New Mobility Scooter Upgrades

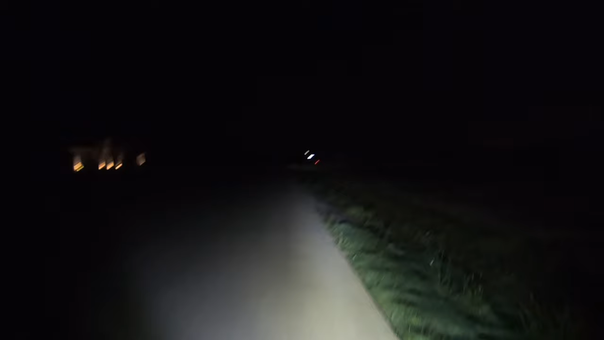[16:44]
There you have it. The new light bar on Little Red.